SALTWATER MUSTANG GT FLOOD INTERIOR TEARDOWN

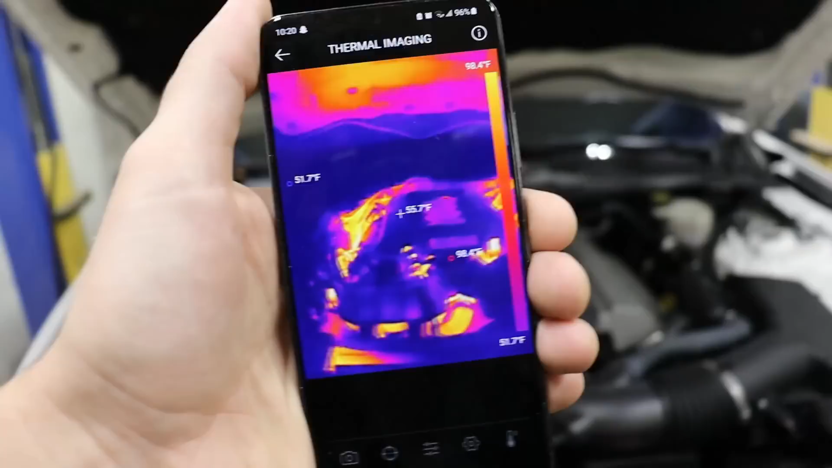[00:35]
On screen: scale top 98.4°F, scale bottom 51.7°F
Pretty sweet. Like I said, Mustang is definitely super hot.
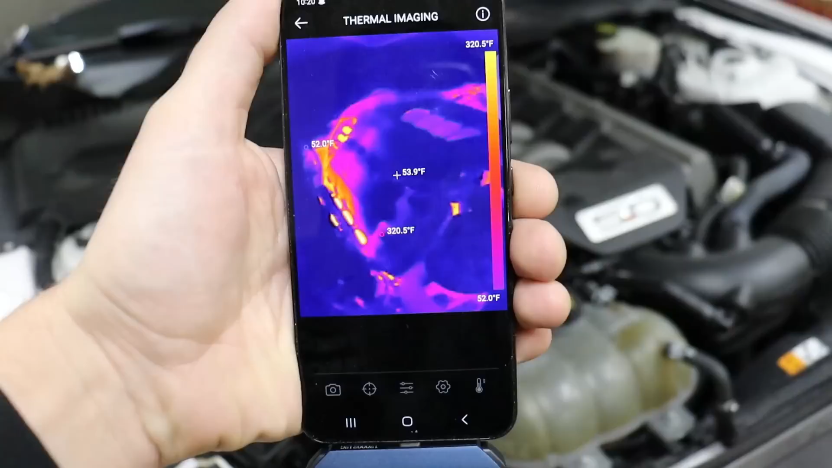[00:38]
On screen: spot 53.9°F, max 320.5°F, min 52.0°F, scale top 320.5°F, scale bottom 52.0°F
I mean, check it out, guys. You can clearly tell the engine itself is very hot and all around it.
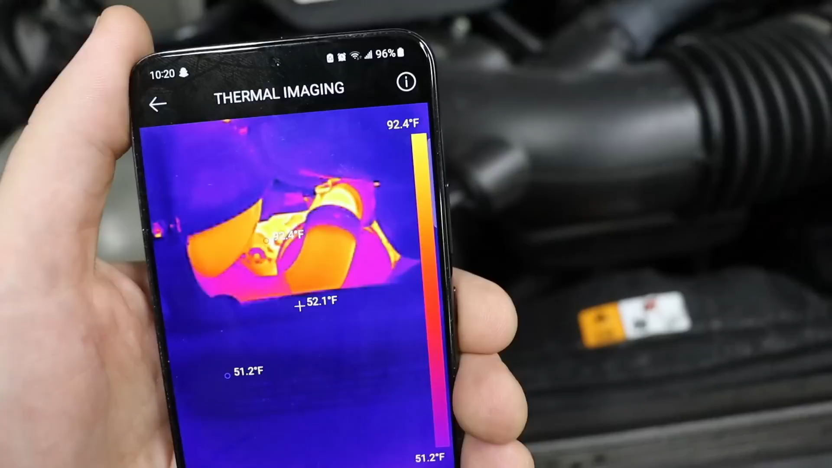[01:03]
On screen: spot 52.1°F, scale top 92.4°F, scale bottom 51.2°F
Nothing big and bulky. It's crazy how technology is getting so small nowadays. You could literally see things that is negative 20 Celsius to 550 Celsius.
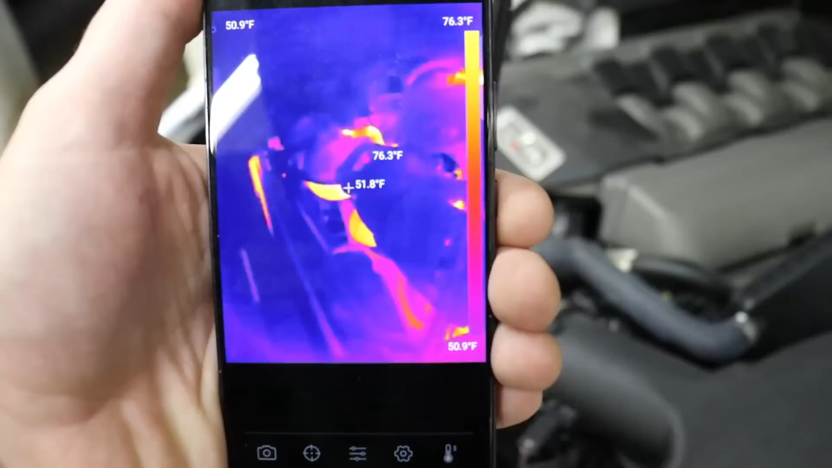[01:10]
On screen: spot 51.8°F, max 76.3°F, scale top 76.3°F, scale bottom 50.9°F
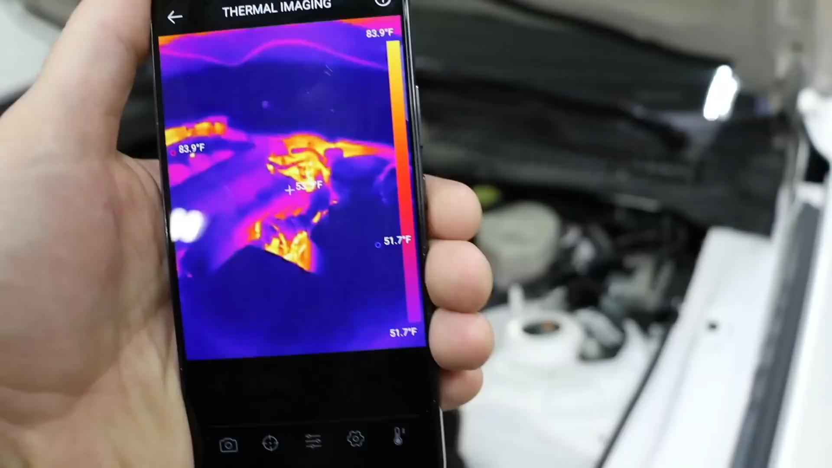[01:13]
On screen: scale top 83.9°F, scale bottom 51.7°F
That's four degrees Fahrenheit to 1,022 Fahrenheit. So man, that's pretty insane.
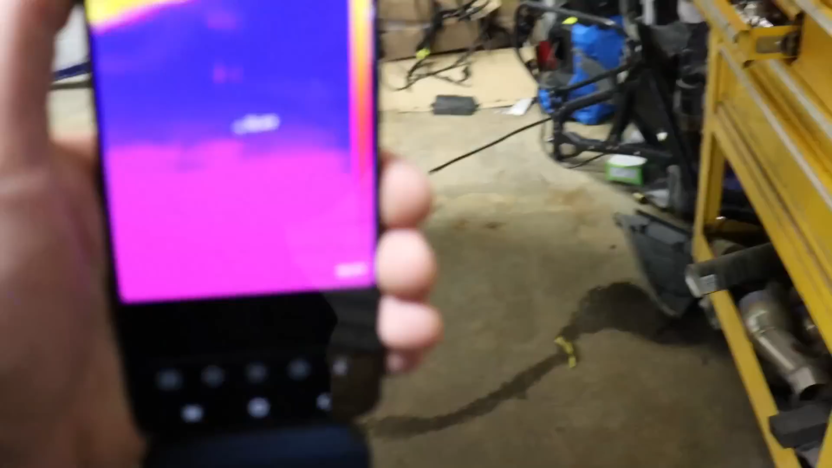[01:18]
Definitely a huge range of temperature. You could also customize the temperature range that you want to monitor.
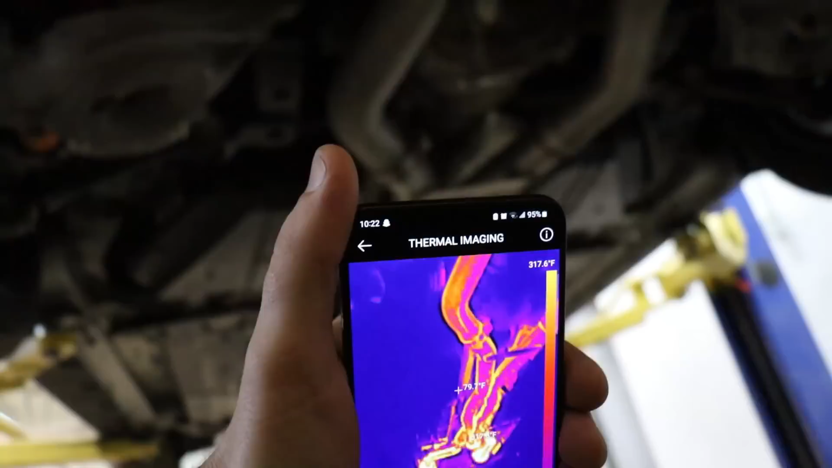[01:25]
On screen: scale top 317.6°F
So if you're trying to get colder stuff, you know, just set it there. If you want stuff that's really high, you could change the sensitivity to it and just customize it to what you need.
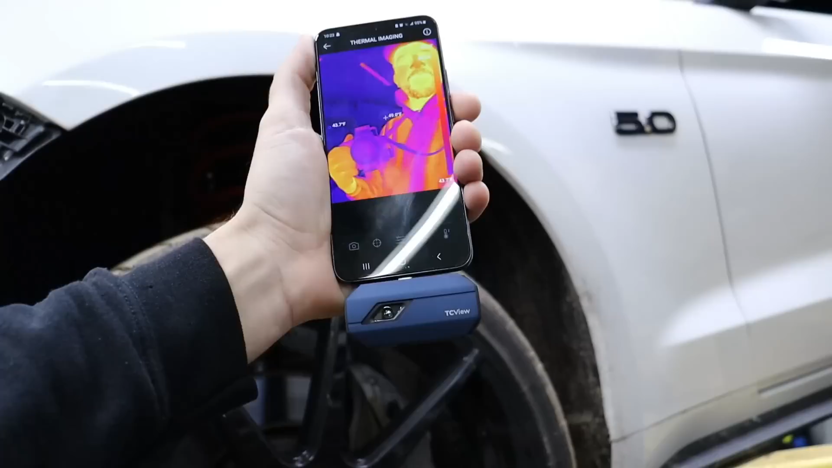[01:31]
There's honestly so many different functionalities you could use for this thing.